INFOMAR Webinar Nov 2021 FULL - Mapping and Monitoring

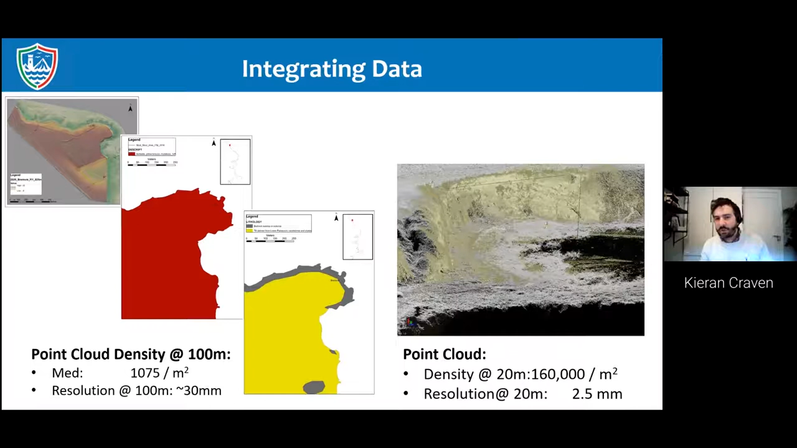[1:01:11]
maps to to understand what the coastline is composed of to understand some of the processes. And we're also able to stitch the onshore with the offshore and the images on on the left there of dorky island, we have uav and lighter dates that was acquired as part of the cherish project. And then the image below it is a seamless coastal terrain model, but that has been integrated with the existing in from our data and also new data that was acquired by the the rv layer as part of the the cherish project where we've been able to.
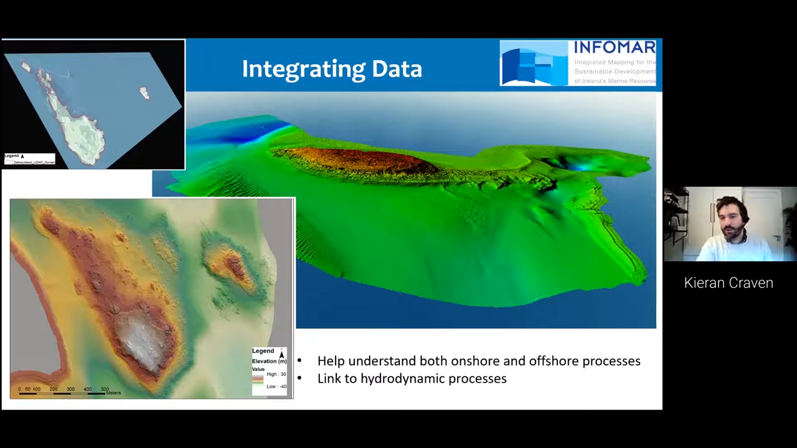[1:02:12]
We've then combined that with the data acquired by the rv query as part of the the cherish project using the the expertise and the and the technical knowledge of the inform our program in assisting with that. And these and help us to understand the offshore processes that hydrodynamic process that are occurring here that could be impacting the onshore and cultural heritage.